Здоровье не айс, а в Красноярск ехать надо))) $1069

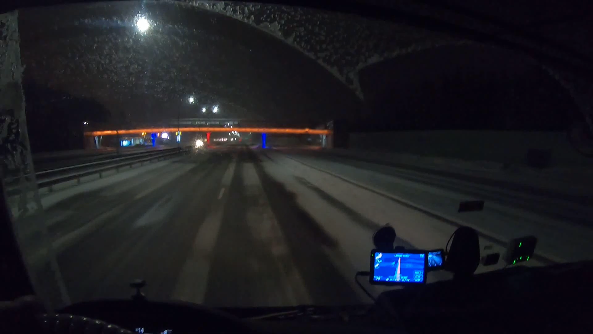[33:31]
Знатный был снежочек. Сейчас вот немножко приутих. Ну и тут платка по-любому отсыпана. Без 20.11. Без вариантов. Едем спать на свою любимую заправку. На эту.
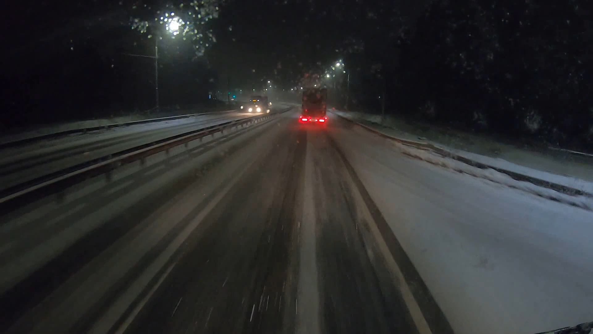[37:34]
Скажу я вам по секрету. Ну да ладно. Главное, чтобы на наше любимое АЗС местечко было. Что там они сейчас чистят, не чистят? Ну должны же чистить. Видите, какой снегопад.